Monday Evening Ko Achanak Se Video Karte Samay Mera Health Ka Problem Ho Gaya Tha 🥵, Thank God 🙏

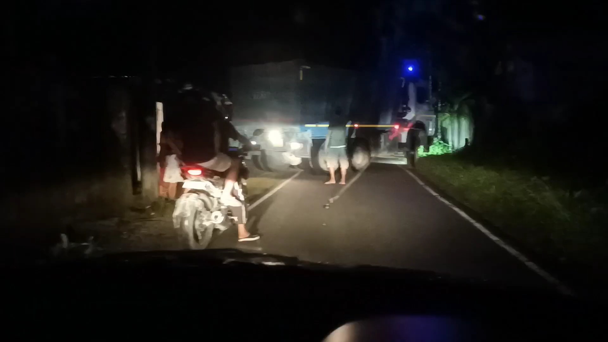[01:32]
यह रहा डंपर जाम कर दिया अग्दम रास्ता चोटा है बहुत देखिए रास्ता कितना चोटा है दोस्तो और इतना बड़ा गारी है काम से कम उसको घूमाने में समय लग जाएगा चलो पत्थर लेकर आया मतलब
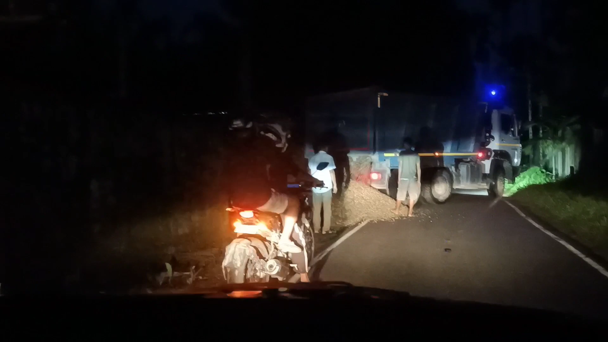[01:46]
पत्थर गिरा रहा है साहिद कुछ काम चल रहा है घर